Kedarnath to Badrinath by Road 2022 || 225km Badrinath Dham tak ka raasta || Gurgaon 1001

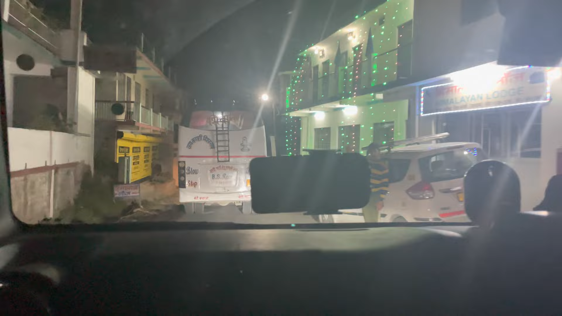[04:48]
रात के बज गए 9:44 और हम पहुंचे अभी जोशी मठ।
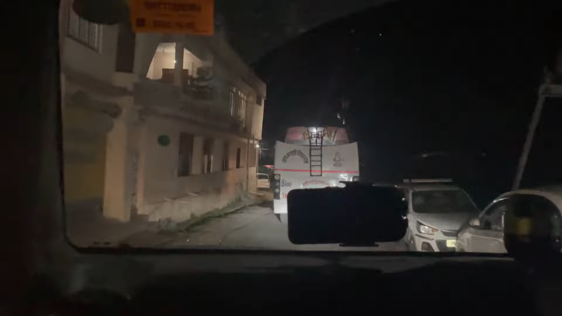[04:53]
अब यहाँ से कुछ ही दूर पे है बद्रीनाथ का मंदिर।